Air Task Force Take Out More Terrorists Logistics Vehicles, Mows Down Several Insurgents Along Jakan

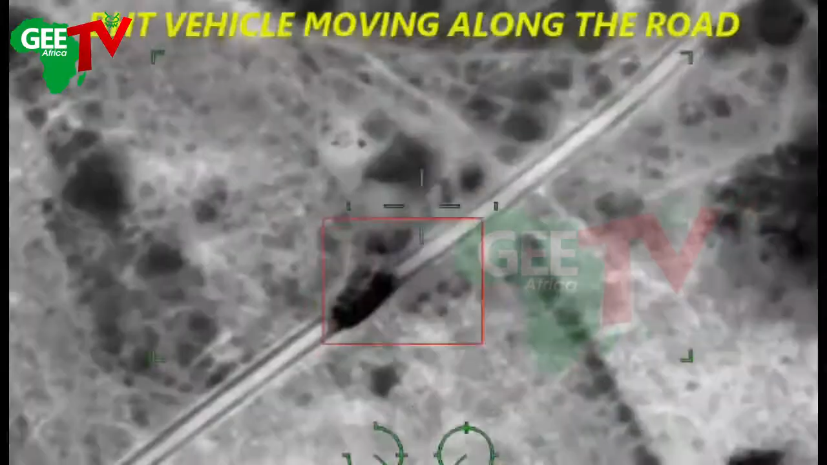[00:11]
northeast of country of terrorist element,
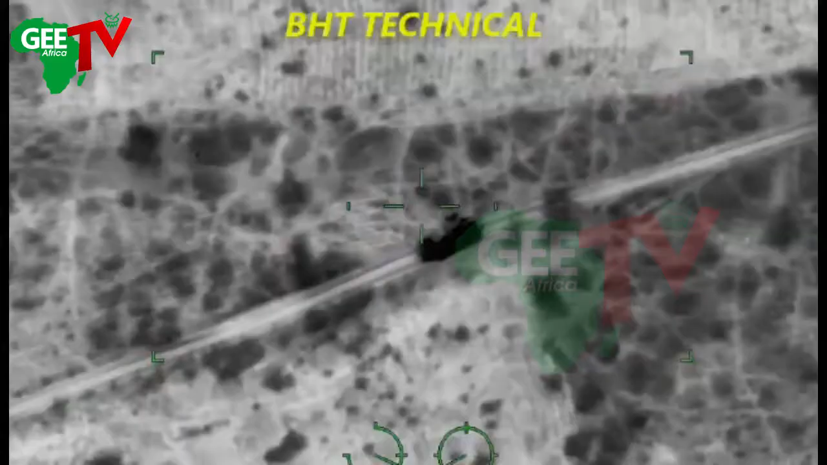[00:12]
the hair task force of Operation Lafiadole has destroyed some Boko Haram terrorist vehicle
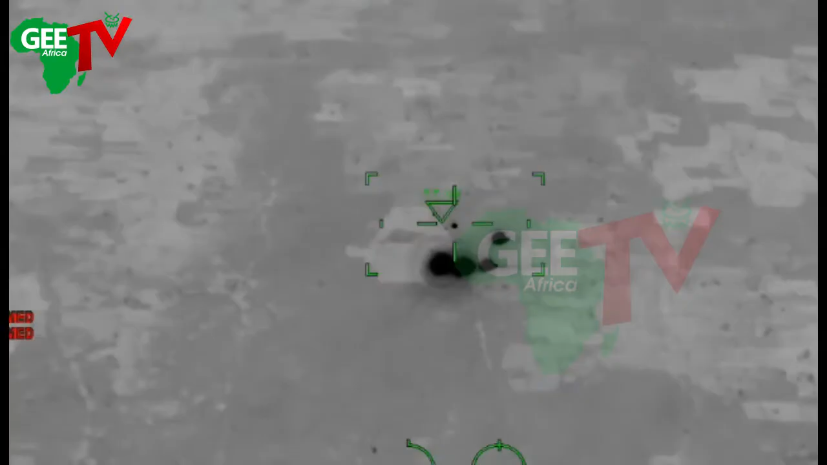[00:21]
and eliminated several of the hair of their fighters
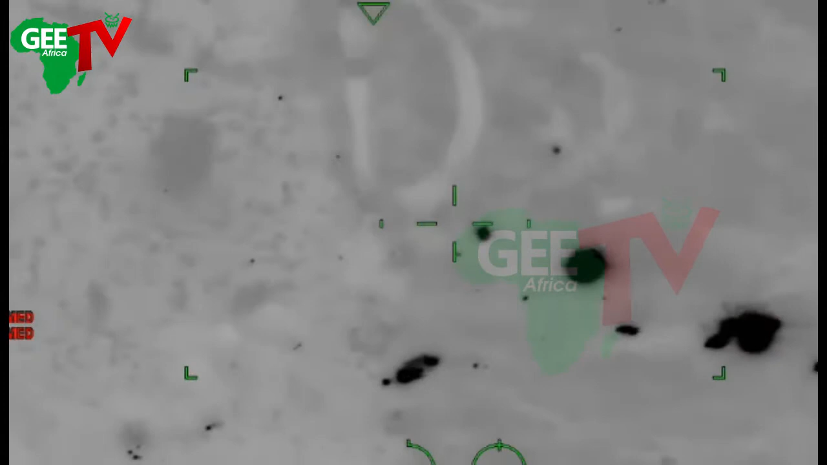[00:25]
along the Jankana axis of Borono state. This was achieved through hair strike executed on 13th
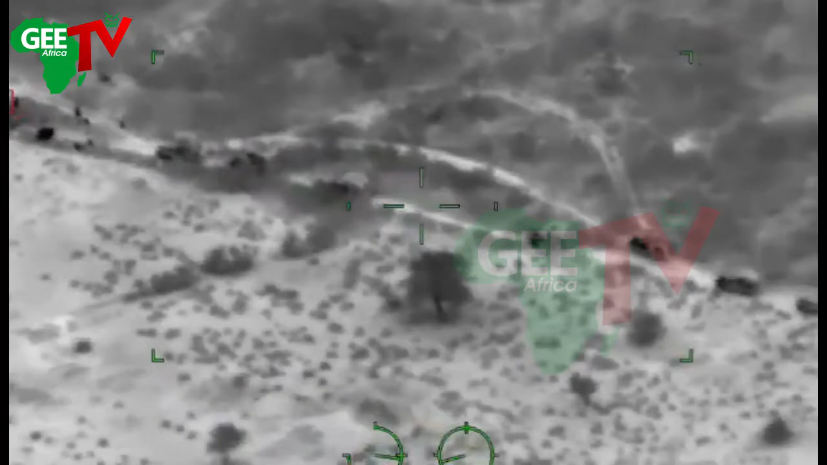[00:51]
to engage
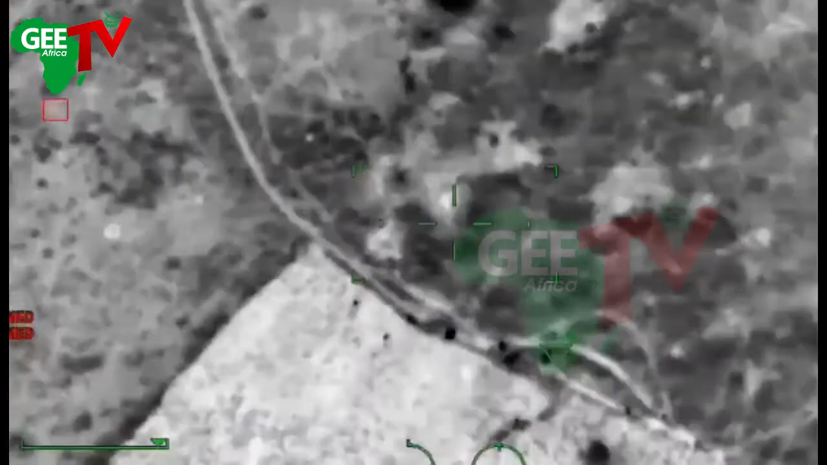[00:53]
the convoy in its successful waves of attack, delivering accurate heat in the target
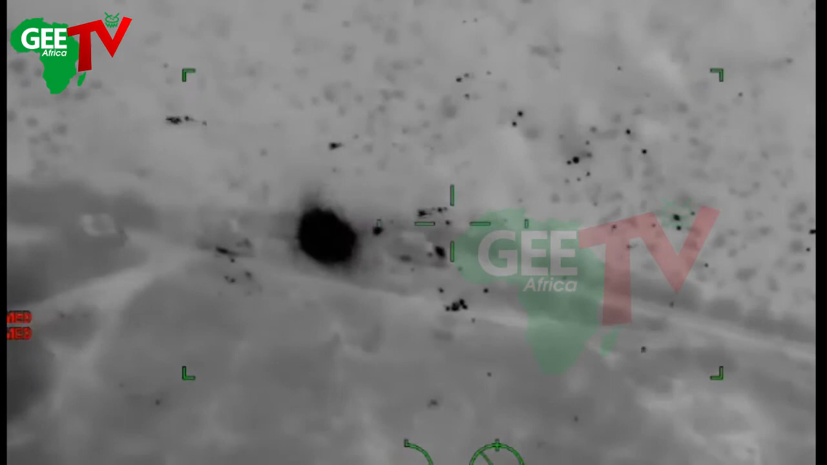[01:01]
area which resulted in the destruction of two Boko Haram vehicles.
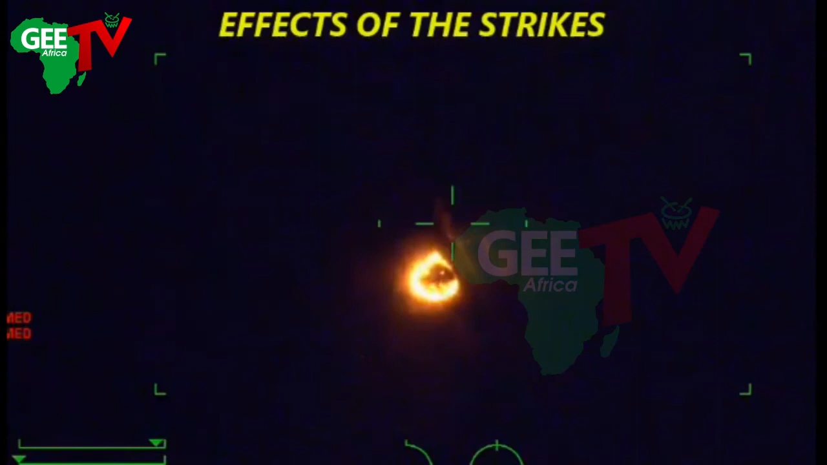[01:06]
Several of the terrorists were
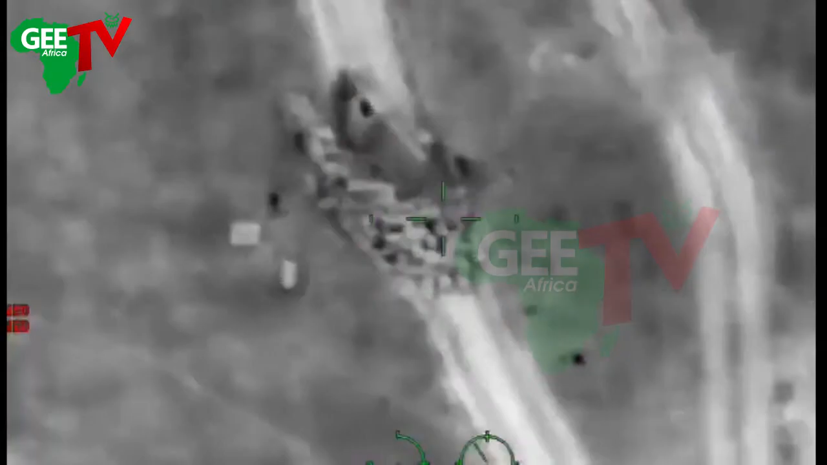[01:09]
also eliminated while
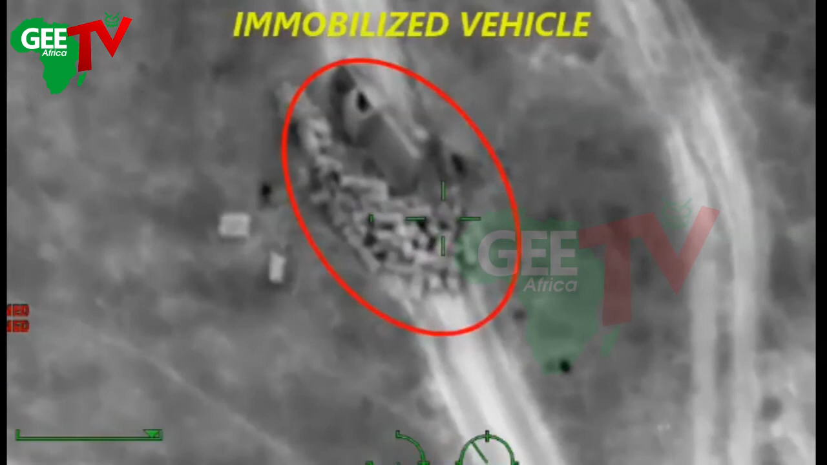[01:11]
one of the logistic vehicles were seen overturned. in order to find the people that were already in their lives in a place as well. So thank you for coming. Thank you so much for watching! Oh,